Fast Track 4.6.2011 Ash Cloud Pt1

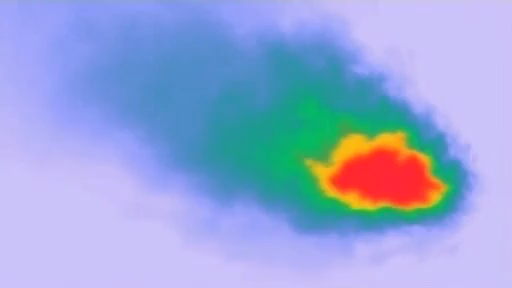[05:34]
What we're hoping is that aircraft equipped with this instrument will be able to tell probably a hundred kilometres ahead of the aircraft where ash is.